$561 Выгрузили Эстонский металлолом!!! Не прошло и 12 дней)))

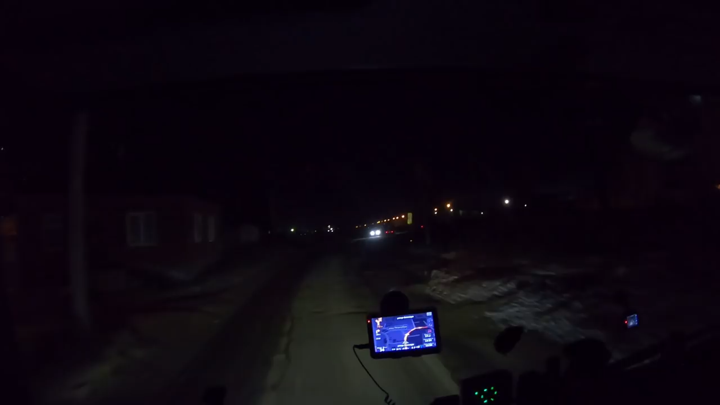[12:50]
отварить, что мне Валера в Чунском. Еще раз ему большое спасибо. Приугостил, привез, передал тогда. Ну, думаю, нормально. Как раз только с собой. Баллон достал уже тут все. Вот. Воды налил, хорошо не начал варить, пельмени не закинул. Смотрю, тут уже пошел движняк. Ну вот она, таможня.
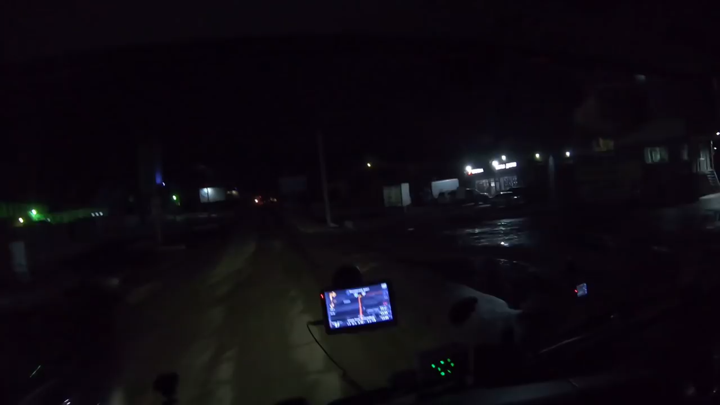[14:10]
Так, да, за два дня. Тут тоже прикол такой, зона. Как бы здесь территория база какая-то. Я когда заезжал, мне говорит на базу. Сразу мне в листик тычет, говорит, читай, чтобы потом не было сюрпризом. Я читаю, сутки простое, в зоне таможенного контроля 720 рублей. Я говорю, ни хрена себе, откуда такие цены? Он говорит, а это, говорит, наша территория, просто таможенная, тут как бы СВХ арендует.
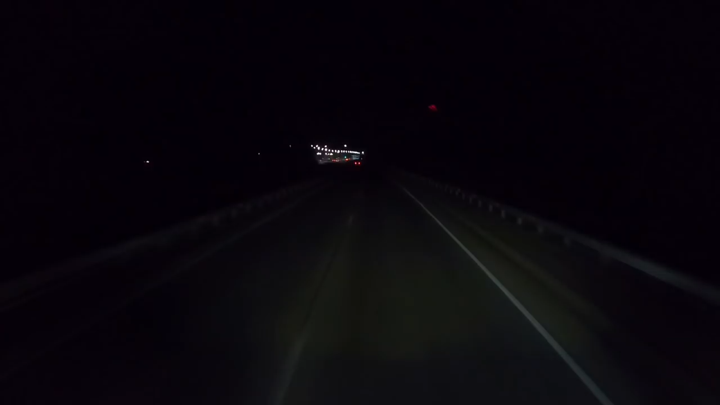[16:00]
Все. На сегодня рабочий день закончен. Ну, вам знакома эта стоянка, я уже на ней стоял, и с Димкой мы стояли, с корешем на Вольве, который, кстати, сегодня он должен сегодня то, что сюда подъехать к нам. Готовьтесь через 800 метров выполнить разворот. Вы превышаете допустимую скорость. Что-то места-то еще есть на стоянке.